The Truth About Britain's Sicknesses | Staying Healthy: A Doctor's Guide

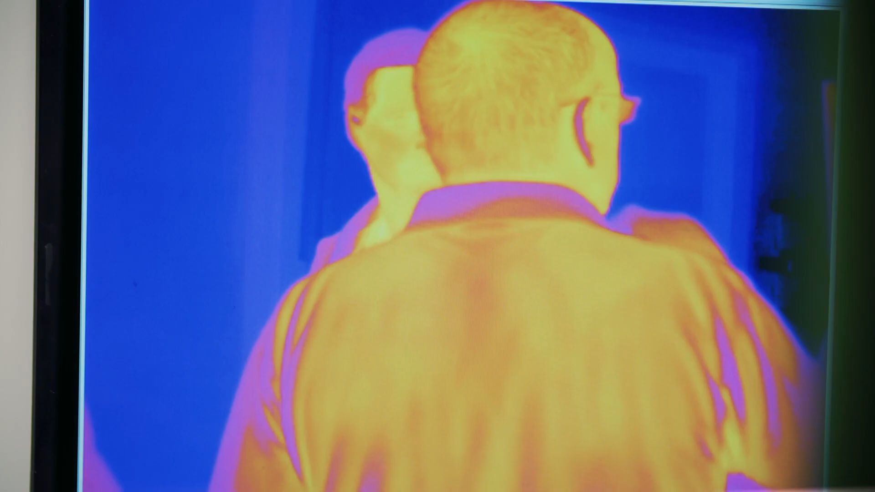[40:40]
Before being stuck in the chiller cabinet.
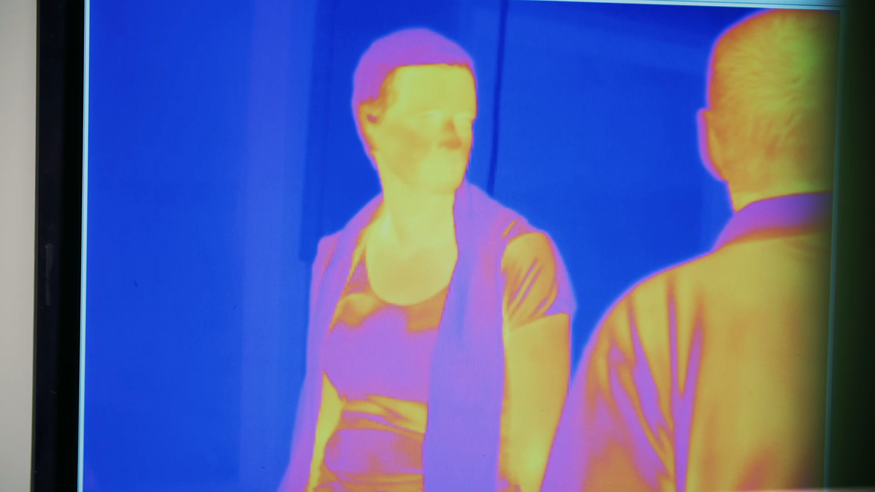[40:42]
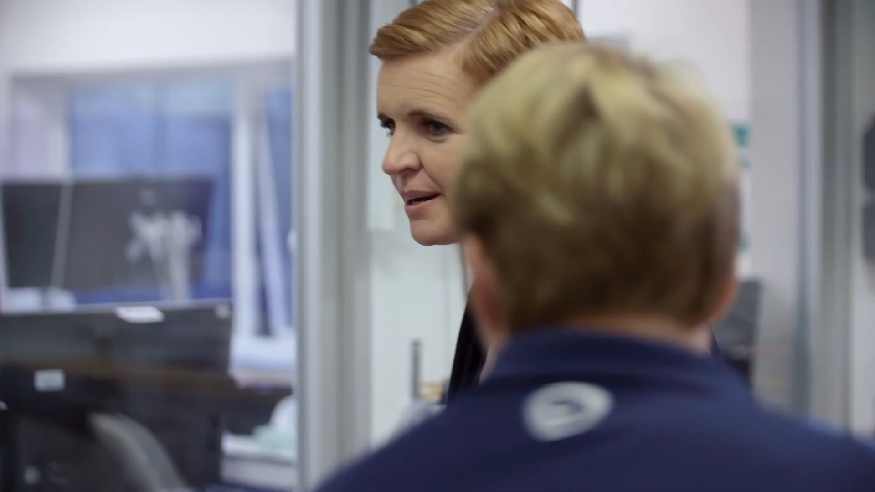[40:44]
How many degrees is this? It's 12 degrees Celsius. Hmm. This is like going in the fridge.
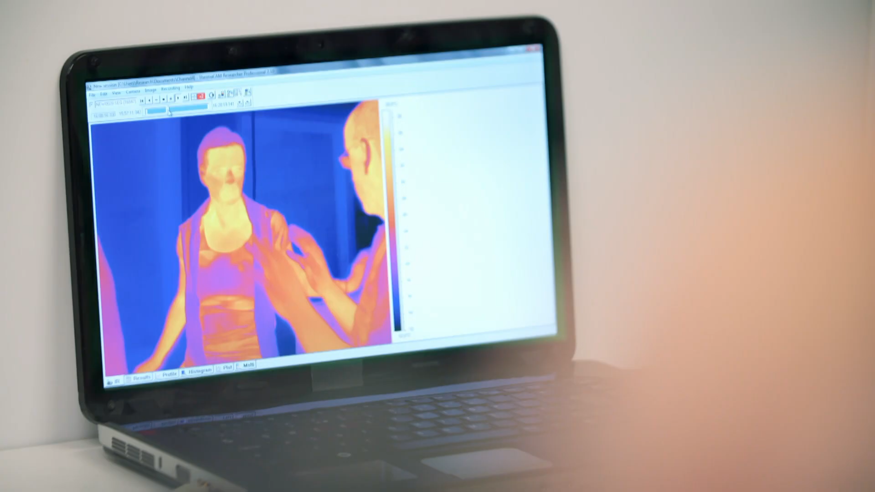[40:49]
A thermal camera shows how my body reacts.
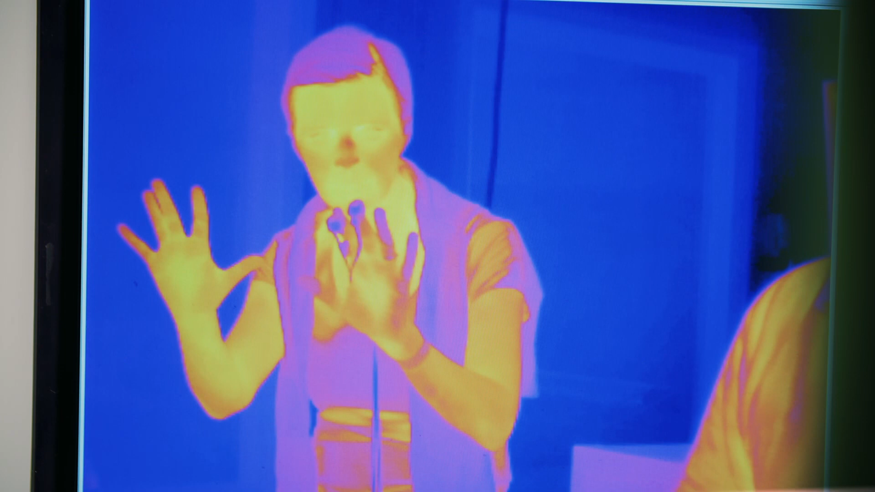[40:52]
Extremities like my fingers appear blue as they chill immediately. I'm sending blood away from the surface of my skin and deeper into my body to keep it warm.
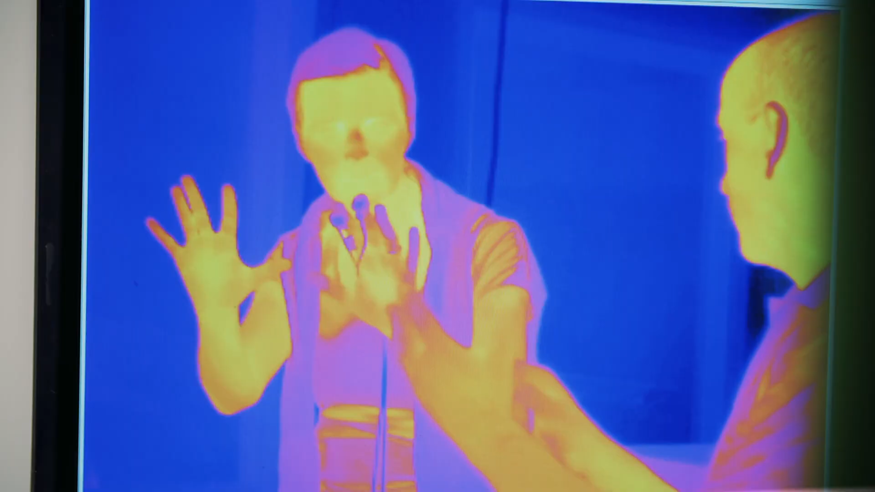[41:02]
But there's a side effect. More blood squeezed into my core makes my blood pressure sore.